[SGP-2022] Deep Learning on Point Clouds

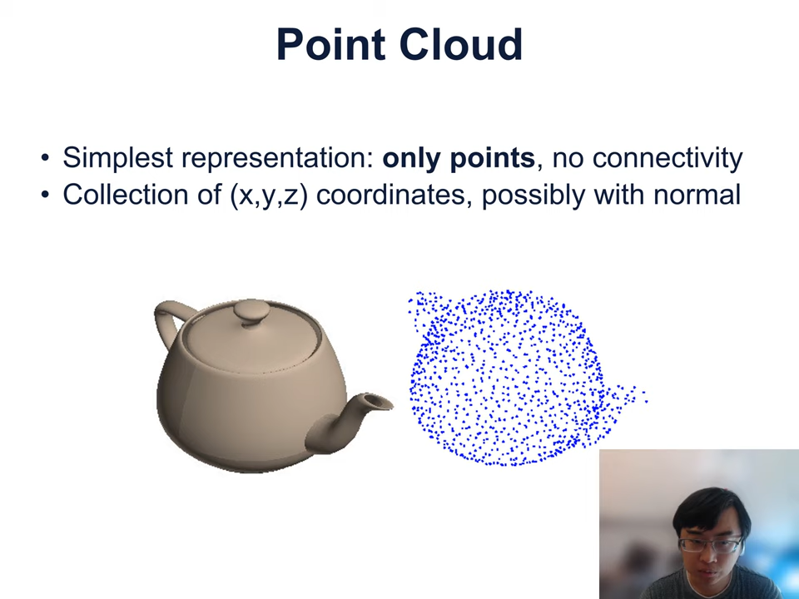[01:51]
the points could also be from the interior of the object. Mathematically, a point cloud is a collection of x, y, z coordinates, or a set of coordinates. And for each of the coordinates, sometimes it comes with the normal information. The simplicity of point cloud makes it easy to be captured. And a lot of times, that's the only thing available. For example, in autonomous driving scenario, if there's a LIDA scanner installed, then it's able to capture the point clouds when the car drives.
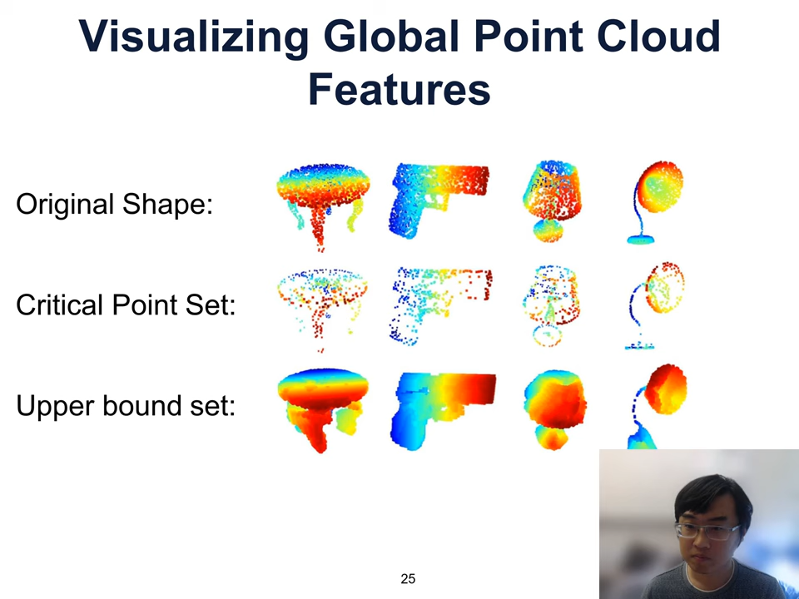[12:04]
In fact, for any point set that's including the critical point set and included by the upper bounded set, it will be the same global feature. So we can even conduct the further analysis on the features in the first layer.
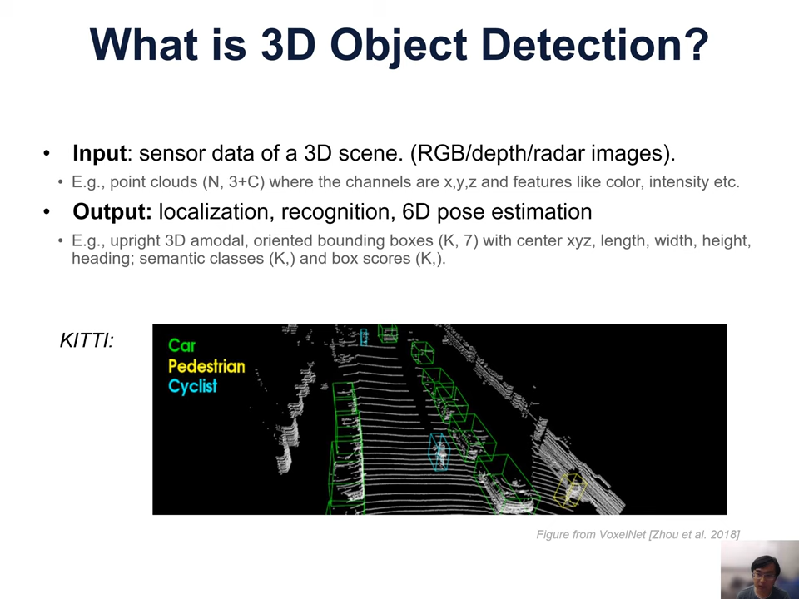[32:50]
where the object is the size of the bounding box in the orientation bounding box and then for each of the bounding box there could be the semantic class for the object in it and then a score of the bounding box that represents the object net cortex now in general the solutions the problem can be grouped into three families the first family is image driven which leverages 2d object detectors on the input rgb images i'm and then the second family is called the dimension reduction which mainly use the bird's eye view detectors but are 3d native
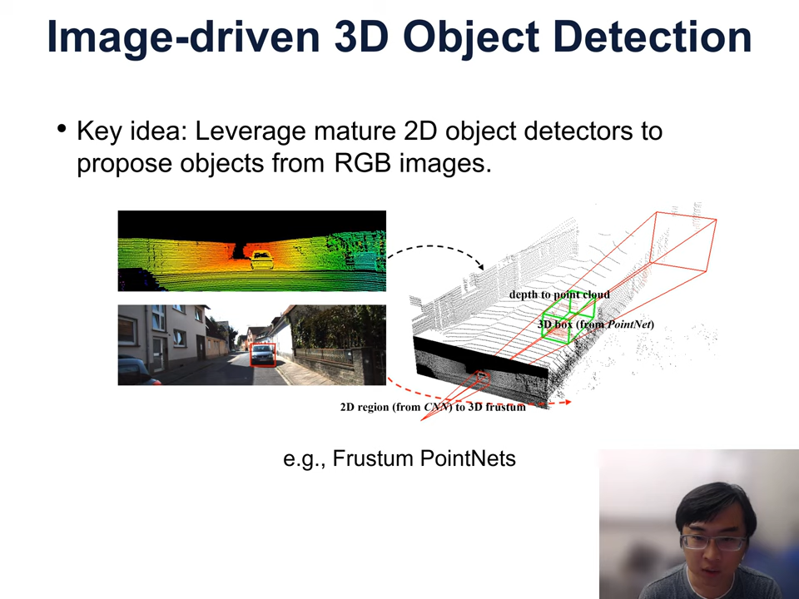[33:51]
input fields and the point clouds like for the pixels we know which point in a point cloud it corresponds to and then it's possible for us to leverage the mature 2d object detectors to propose objects from the rgb images like we could have the input images and point files registered and
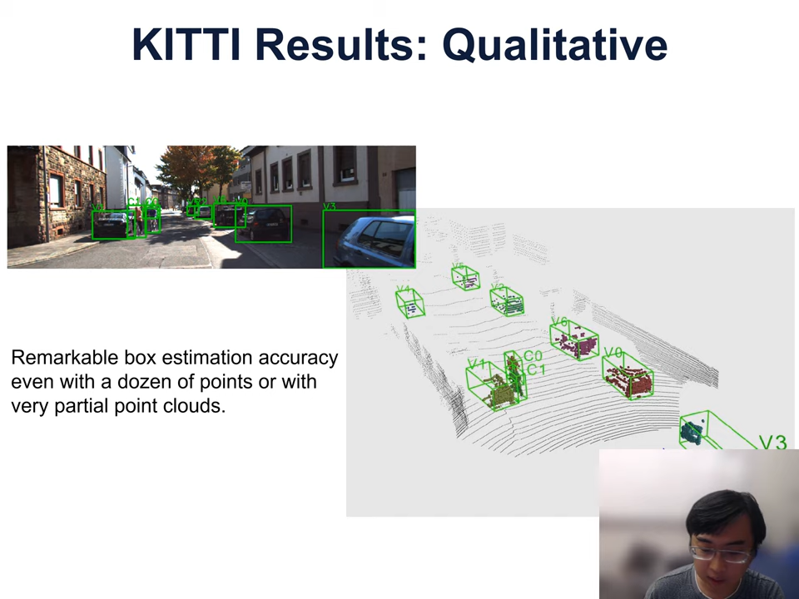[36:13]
predicting or regressing the a model bonding box so from the success of frost standpoint s we learned two key lessons the first lesson is representation matters um to illustrate the point we have a baseline result that's from the instant
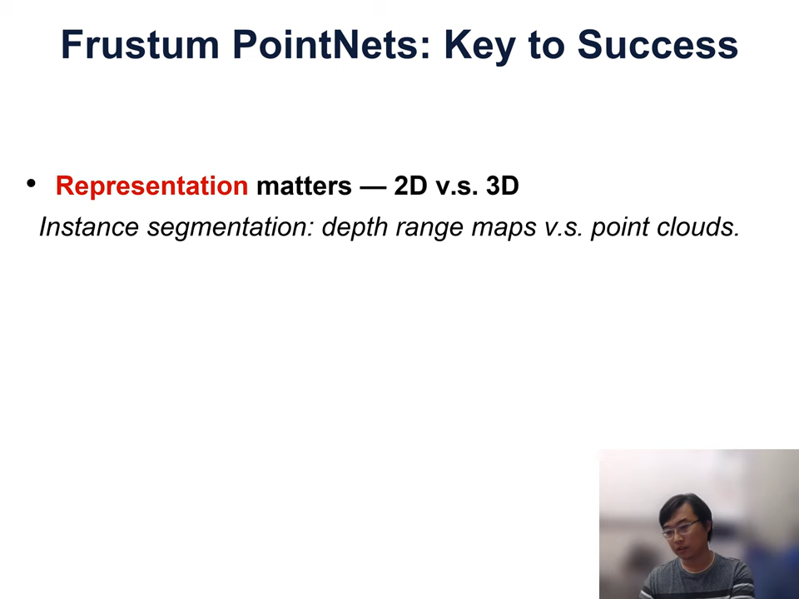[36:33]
segmentation on the depth so given the depth map we can actually use mass rcn to perform a perfect solve on semantics or instant segmentation and pop it up in 3d as we can see it's actually very difficult to handle the boundary very well because for the points although they are very distant in 3d on 2d image space they are very close so it's difficult of seeing n to handle it well on the other hand the point net
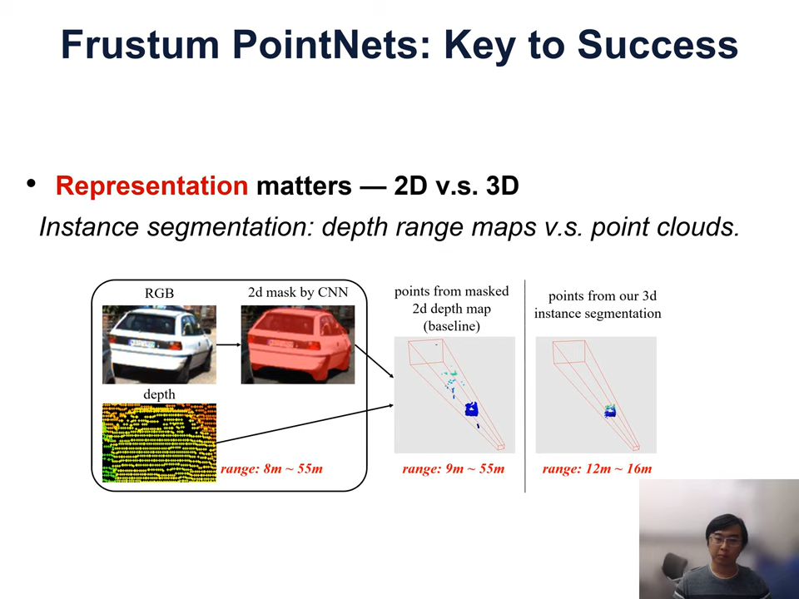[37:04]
solves the segmentation problem natively in 3d and therefore is able to get a much cleaner segmentation results
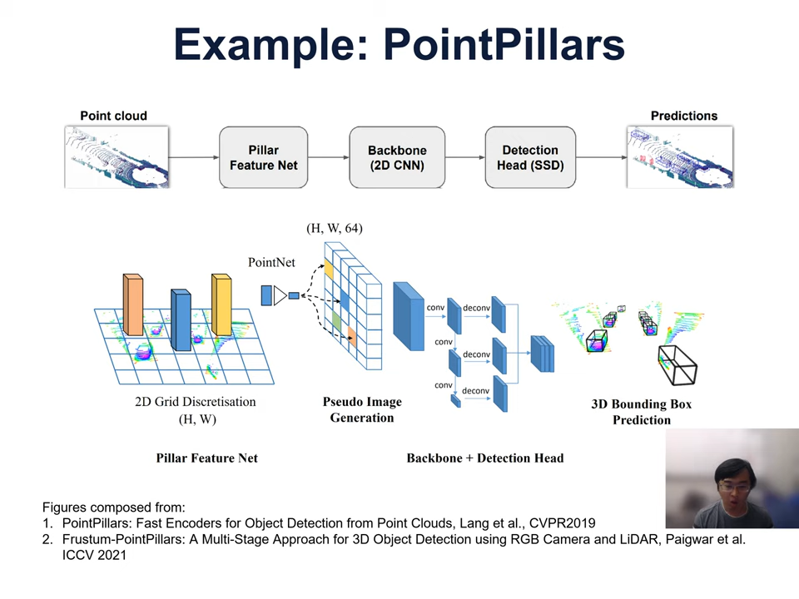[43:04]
object detector like the ssd 2d detector to predict the objects and predict orientation bonding boxes
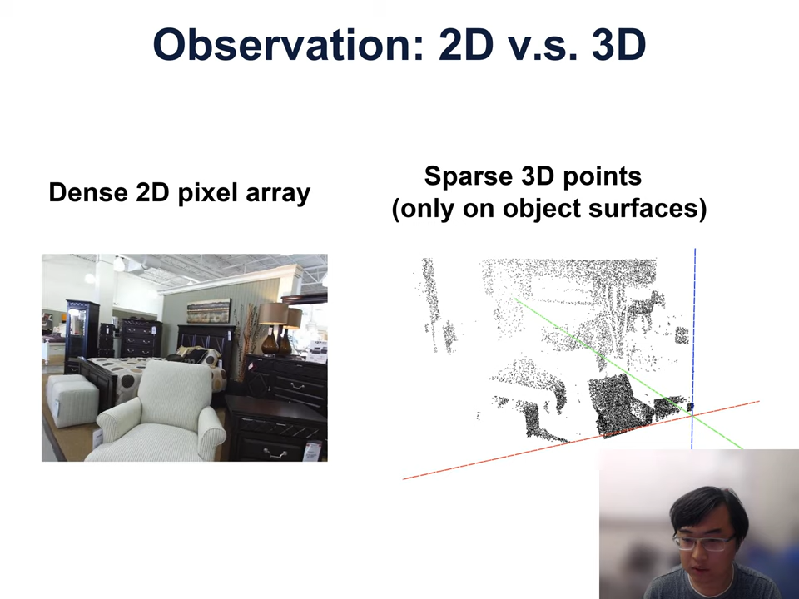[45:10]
you can see that they are only on the surface so that only occupies a very limited space in a 3d now representative work of this family is the pvn 3d work